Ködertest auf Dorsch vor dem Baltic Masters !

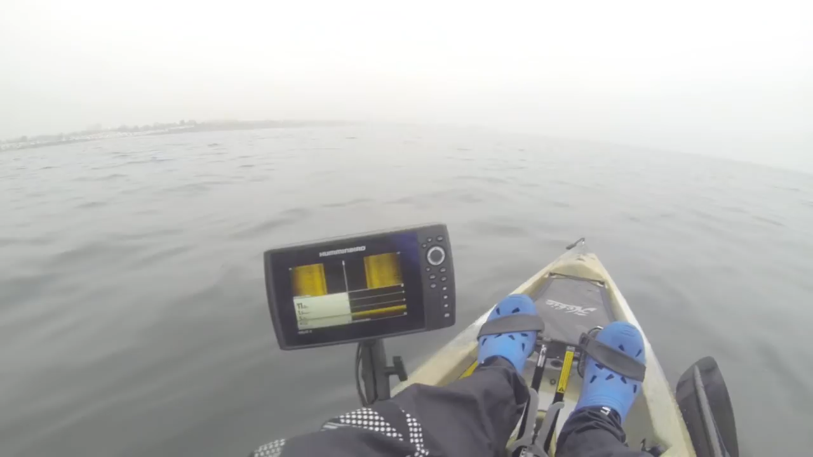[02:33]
Jetzt suchen wir die Fische. Ein 11 Meter jetzt. Es ist noch nicht so tief. Mit Side Imaging hier, Down Imaging hier und nochmal so nah hier. Mit Autochart. Ich mache meine Mappe hier.